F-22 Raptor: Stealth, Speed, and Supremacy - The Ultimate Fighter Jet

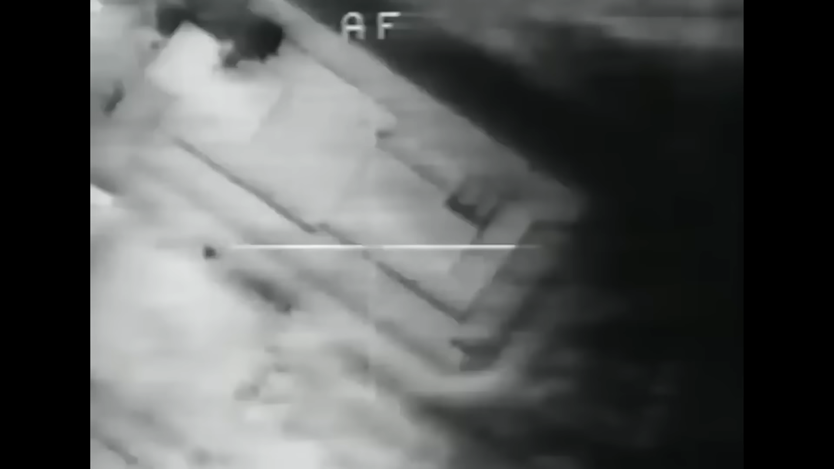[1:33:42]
The Iraqis have informed us, at that instant, as if out of nowhere, Kerdavid's GBU-27 slammed into the Al-Khark, drilling halfway down in the tower before exploding.
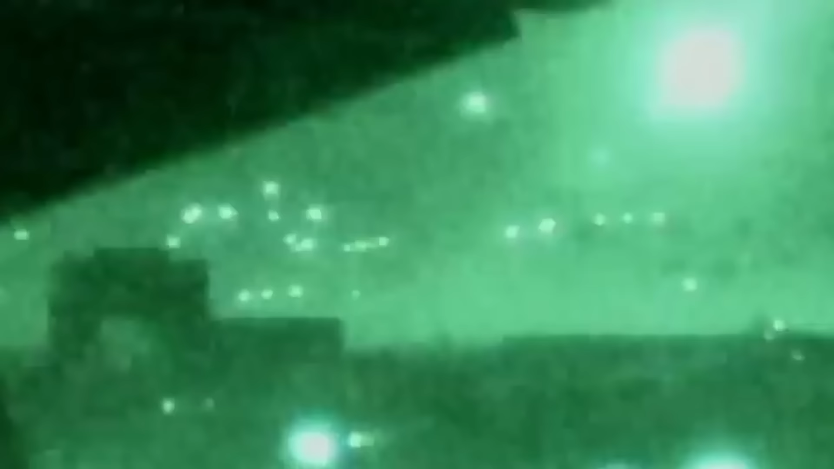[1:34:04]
the blinding spray of aimless return fire rising above the Baghdad skyline.
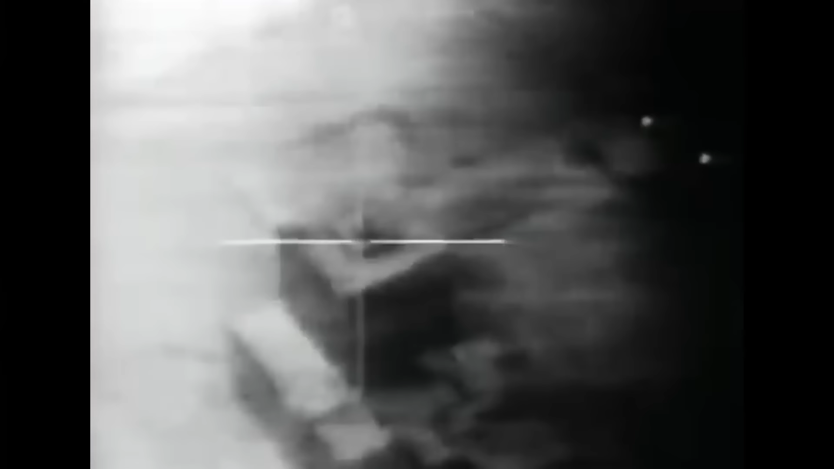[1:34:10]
The Iraqis' gunners' radars told them no aircraft were above them. Seconds later, another F-117A's GBU-27 hit directly across the Tigris from the Al-Khark. It fell through the roof of the 12-story Baghdad International
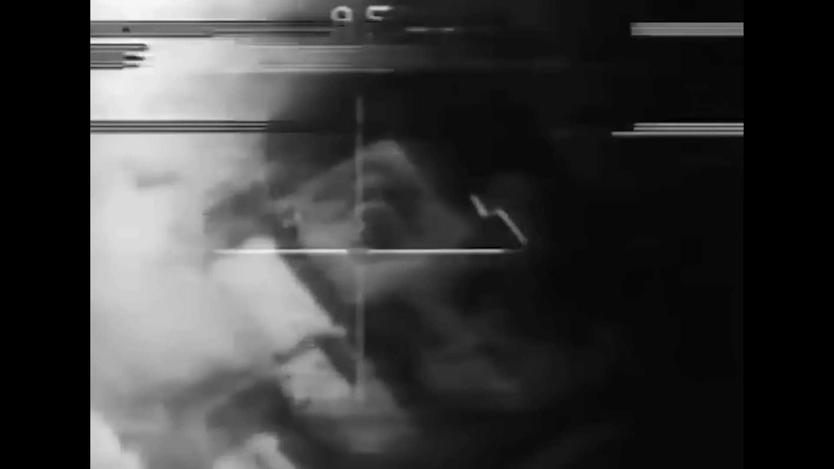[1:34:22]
telephone exchange known to the Air Force missions planners as the AT&T building and the only target in the city slated for a double hit.
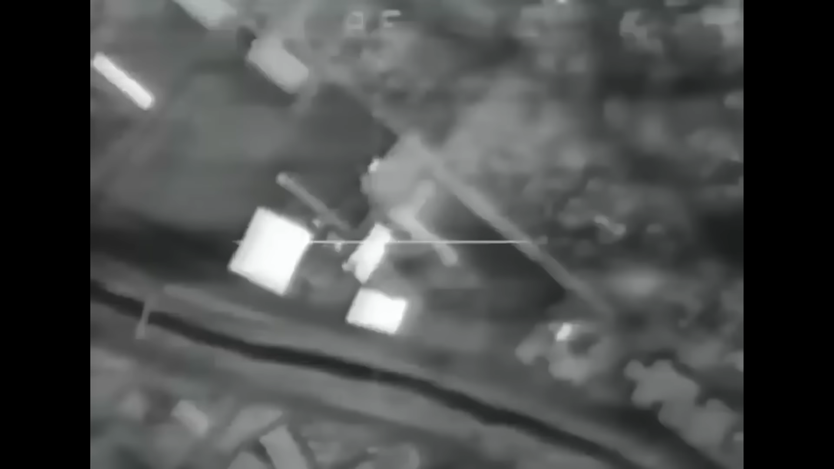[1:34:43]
The first went a little low, but the second was get on, and together they demolished the top four floors.
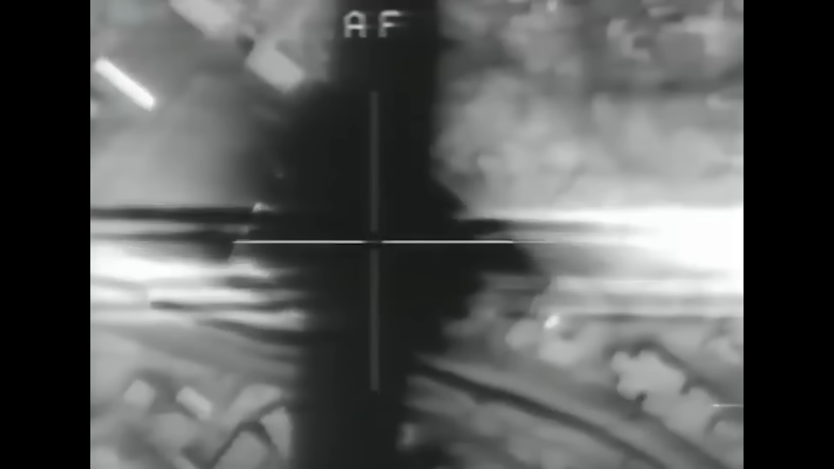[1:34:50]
In quick succession,
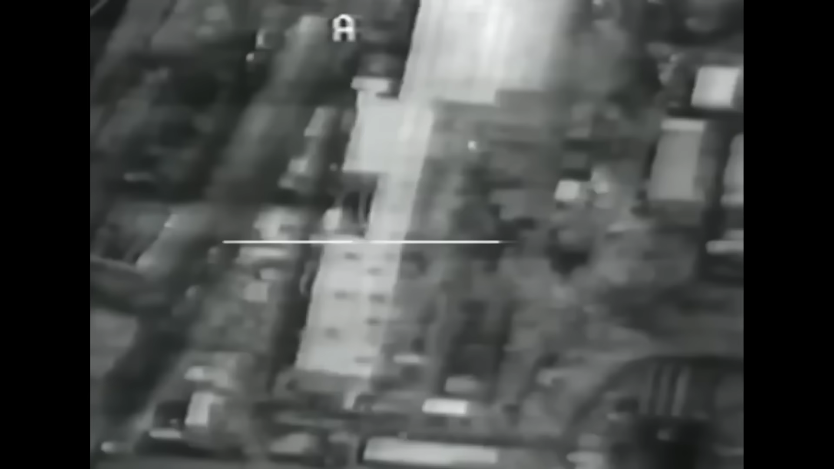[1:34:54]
three waves of stealth jets singled out their objectives with the precision at once merciful and merciless. The Iraqi Air Force and Ba'ath party headquarters,
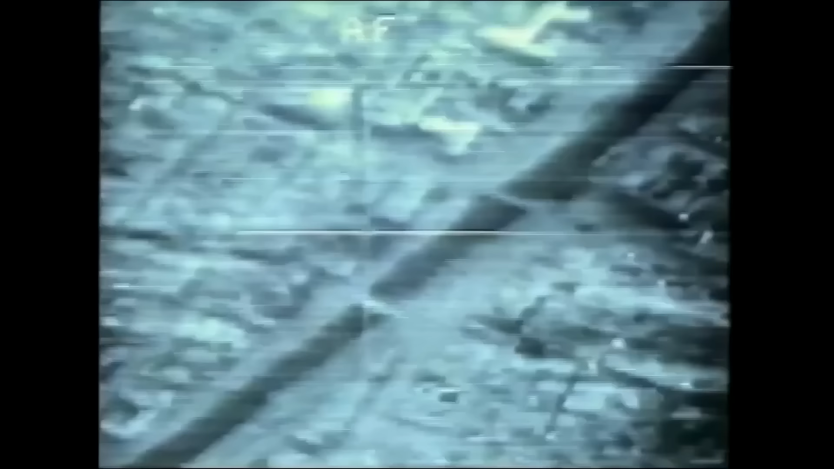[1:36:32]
These included radar sites, SAM and SCUD launchers, enemy command control communication facilities, bridges, hardened aircraft shelters, and bunkers. Their data recorders provided some spectacular video footage of Air Force publicists. These included a hardened SCUD storage facility destroyed by a laser-guided bomb dropping through an air dot,
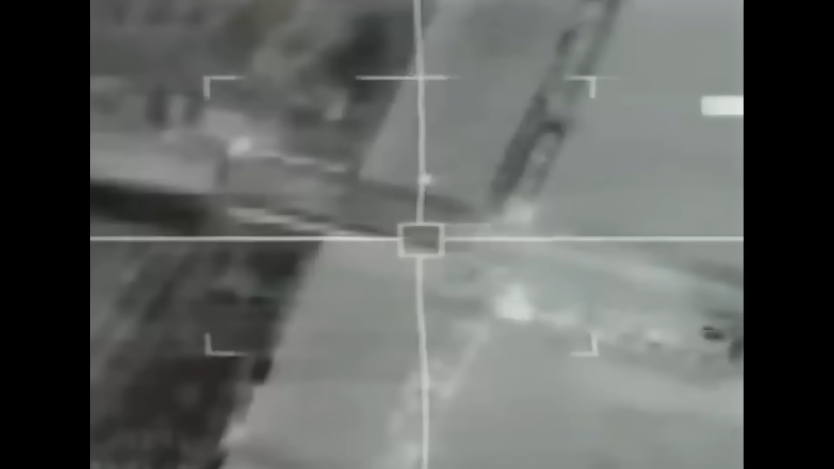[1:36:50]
one bomb blowing in the door of an ammunition bunker, and a second bomb flying through to explode inside,